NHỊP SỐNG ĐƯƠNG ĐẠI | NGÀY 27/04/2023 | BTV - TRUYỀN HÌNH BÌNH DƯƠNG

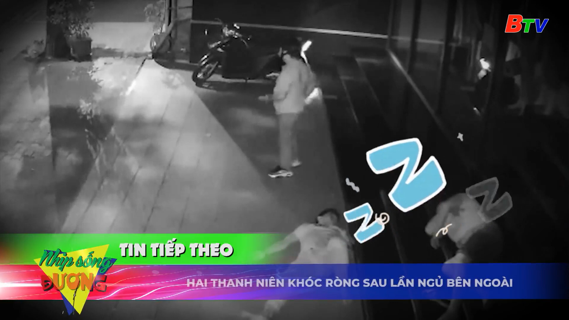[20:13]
Tiếp theo chương trình, tại Bình Dương, hai thanh niên khóc rồng vì bị mất tài sản sau một đêm ngủ bên ngoài. Chuyên mục trà giải nhiệt, vượt qua những khiếm khuyết và mặc cảm về bản thân.
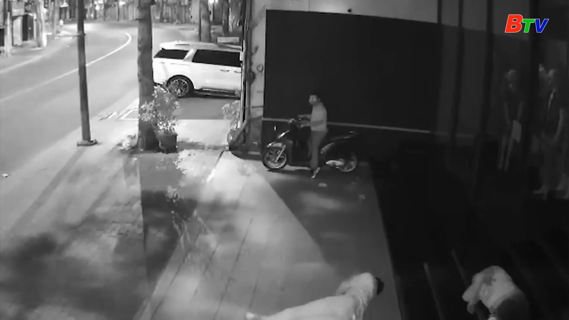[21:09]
Sau khi không thấy động tỉnh nào của hai thanh niên này, ông ta đã tiếp cận tìm tài sản.
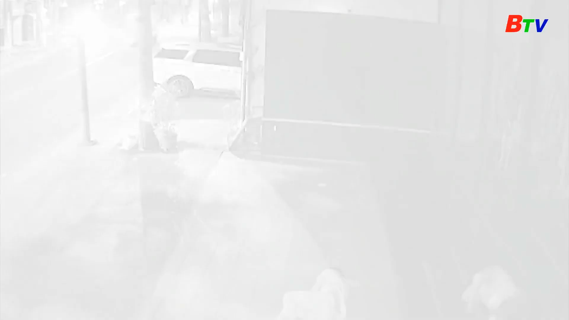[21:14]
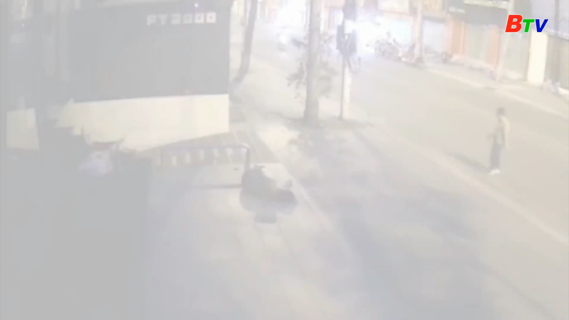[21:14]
Thậm chí đối tượng còn dựng xe sẵn bên đường, rồi đi bộ qua lấy trợ một bóp tiền và một điện thoại di động.
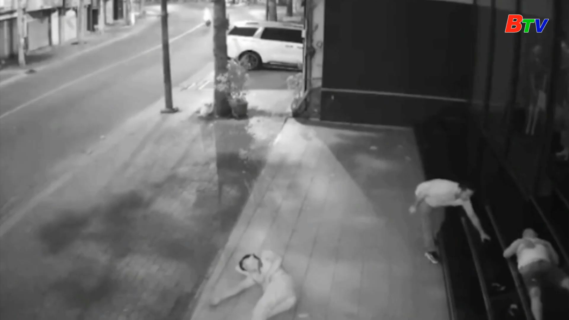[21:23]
Thực hiện thành công, đối tượng tẩu thoát khỏi hiện trường. Bỏ lại hai thanh niên vẫn còn đang ngủ mê màng. Chưa biết chuyện gì đã xảy ra.